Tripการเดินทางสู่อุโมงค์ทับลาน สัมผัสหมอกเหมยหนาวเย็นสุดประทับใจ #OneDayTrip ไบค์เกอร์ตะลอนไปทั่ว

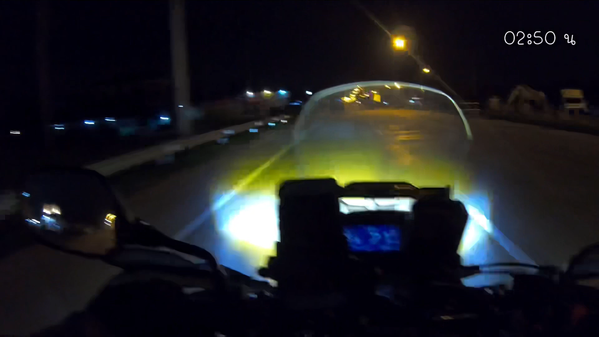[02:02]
เบาเจ็กนัดเบาจบไว้ที่ป๊อมน้ำมันนะครับที่ผู้ชมป๊อมน้ำมันข้างหน้านี้แหละครับครับตรงนี้ก็มีป้ายบอกนะครับ
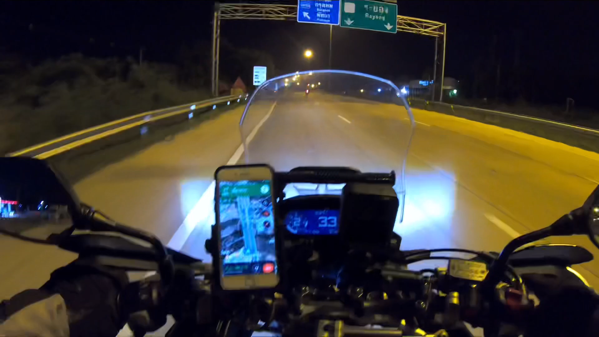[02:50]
ตอนนี้เราก็เริ่มออกเดือนทางนะครับตีสามสามที่เจ็ดนาทีนะครับมุงหน้าไปที่เกือนรำตะคองจุดชมวิวจุดชมวิวเขาย้ยเทียกนะครับ
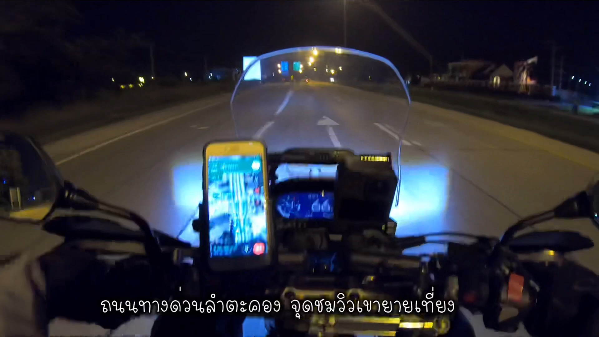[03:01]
แต่ตอนนี้เรานั่งอยู่ทนนฝายสามหดพัทยายอยู่เลยใช้เวลาไปที่อ่าใช้เวลาไปที่รำตะคองอ่าจุดชมวิวPerangเกาย้ยเทียงประมาณครับตอนนี้เราก็อยู่แถวicularlyที่เฝรา Doncอุโดม 4 ละชา
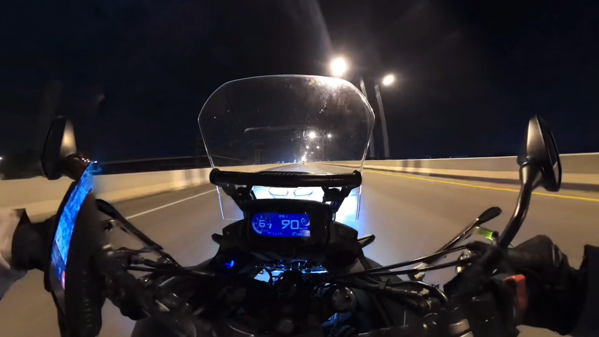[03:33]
บรรรยากาศะทนนรอบนอกนะครับสาย 331 อยู่นะครับ parad ещеเราจะขับรถมุงหน้าไปส่ laufenสาบกล worlds톤นนี้บ optics
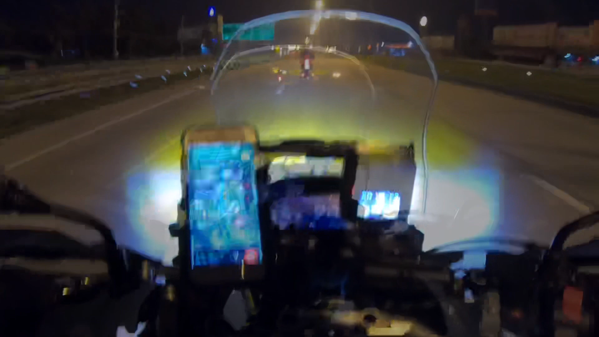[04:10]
ครับ ตอน นี้ ก็ อยู่ เขต ชาติ เชิง เสรา เรียบร้อย นะ ครับ อีก ยี่สิบ สี กิโล นะ ครับ ก็จะ ไป ถึง ที่ แปลง ยาว นะ ครับ
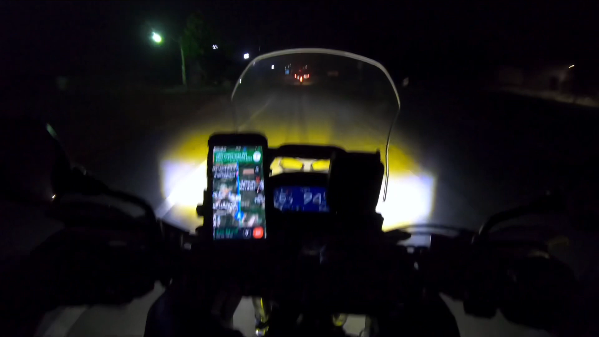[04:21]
ตอน นี้ เวลา สี ตี สี่ สาม สิบ เจ็ด นาที นะ ครับทะ นน สาย 6 3 1 นะครับ ถ ปัว ชม เวลา เราขัก ลด มา ทะ นน มัน ยัง ไม่ ดี เลย นะ ครับ อ่า บาง จุด บ่าง จุด อ่ะ แต่ ส่วน มาก นะ มัน จะ ไม่ ดี Majesty ครับ มัน เป็น หลุม เป็น บอกลดนั้นระMart ระวังกันหน่อย ทั้งเลนซ้าย เลนขวาเมื่อกี๊ แบходитแจก หลบ broadcasting แ lineup ไม่ทำ